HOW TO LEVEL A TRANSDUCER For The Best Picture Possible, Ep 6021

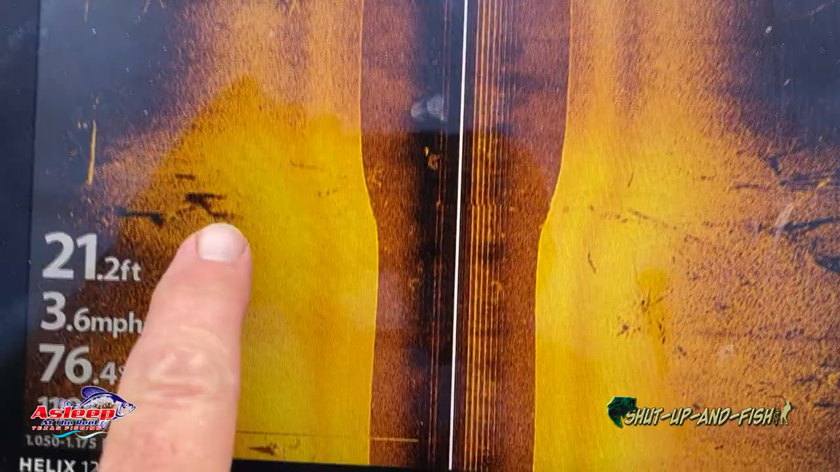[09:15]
On screen: depth 21.2 ft, speed 3.6 mph
So what it was earlier, if you remember, we'd see an item, but it always sees a shadow. See right here.
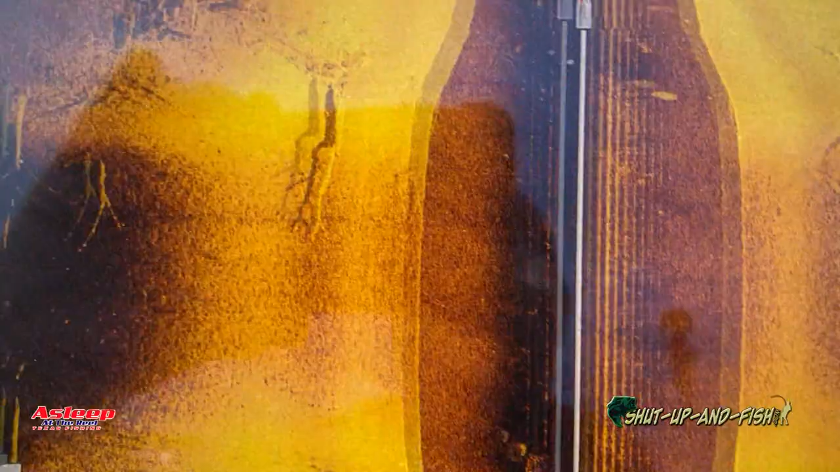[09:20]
I'm seeing very, very clear trees right there, right there.